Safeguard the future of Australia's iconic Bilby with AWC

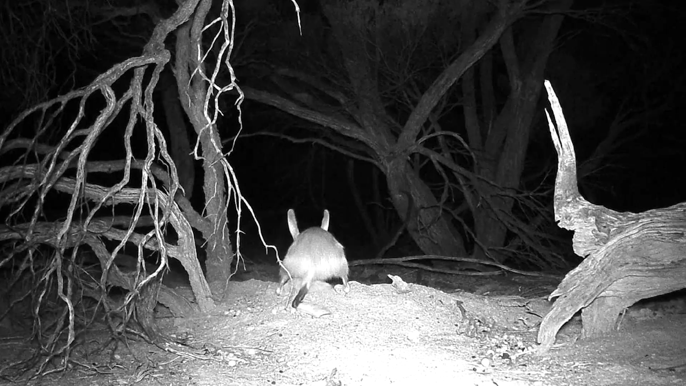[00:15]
Bilbies are nocturnal, they dig burrows that can be up to three metres long and they also dig to forage and they'll eat just about anything from seeds and fungi to inverts as well.